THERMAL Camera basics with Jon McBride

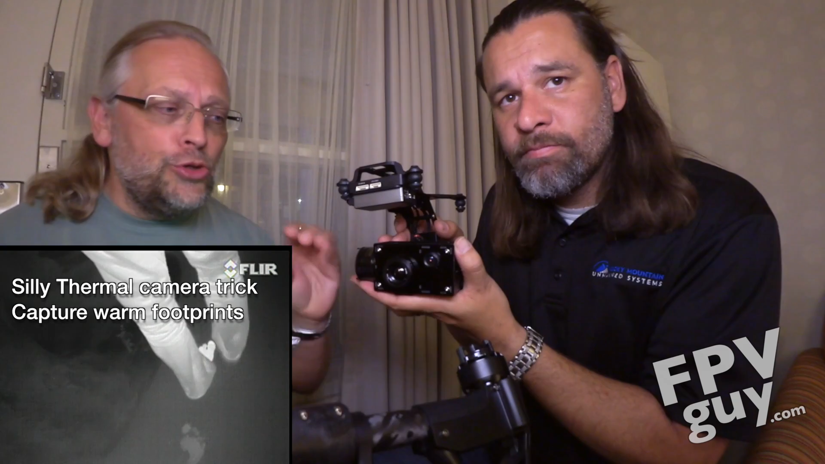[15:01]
So depending on your application, you're going to be choosing a different field of view lens and also a different frame rate and a different resolution on this system. And of course, the nine frames, and of course being cheap, the one I got was nine frames,
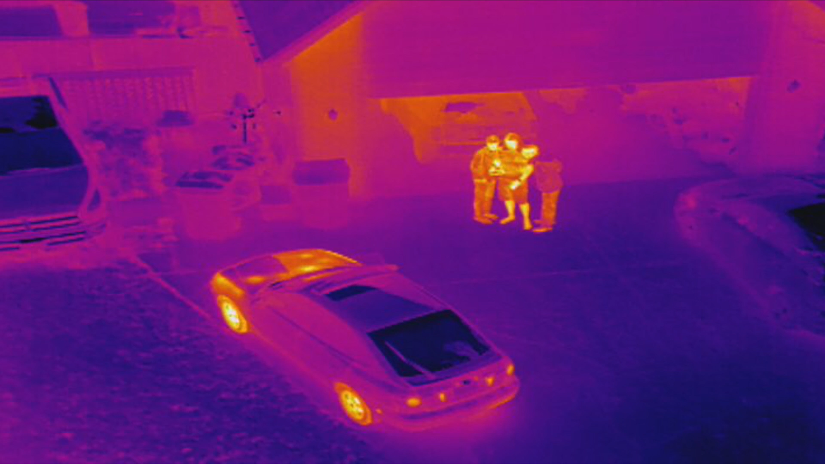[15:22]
That's correct. And again, with the, this is actually a 720 HD, um, camera that is transmitting back to the, uh,
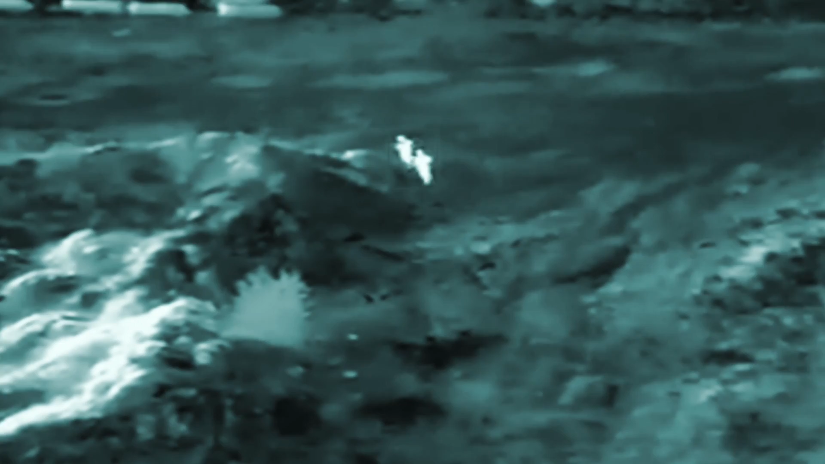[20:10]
We want that, as we talked a little bit earlier about the difference in contrast between temperature. And I will tell you, I'm not using radiometric. I'm using the temperature difference. That's just the temperature difference. And that will show up, which is much easier to see.